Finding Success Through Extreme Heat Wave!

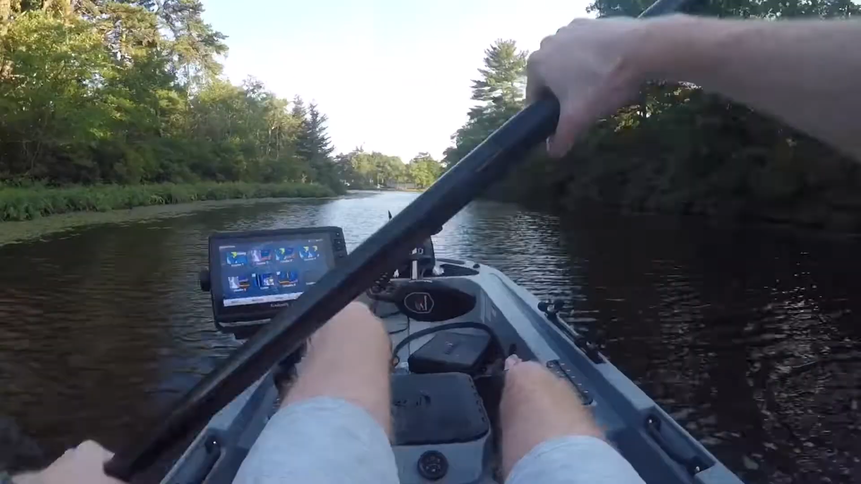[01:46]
Oh, it looks like it opens up a little bit though. Yeah, we might be able to put down right here.
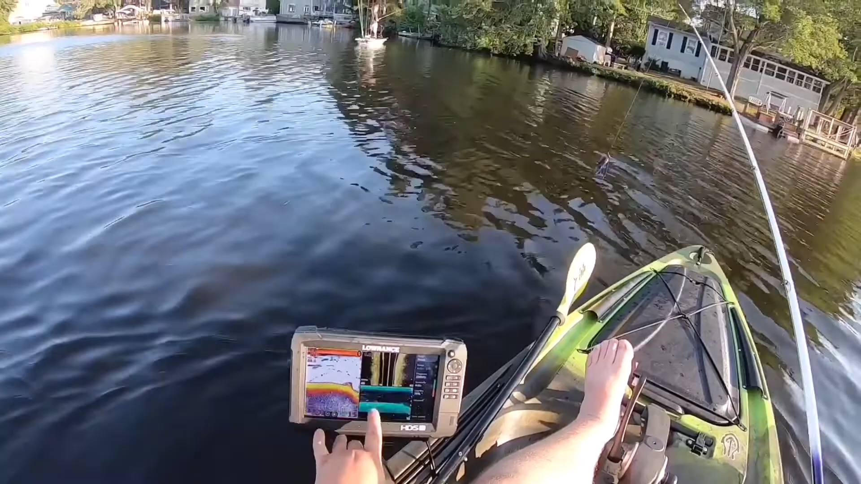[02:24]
Now we're 9 feet. And you can see all the life on the bottom. So I'm gonna try and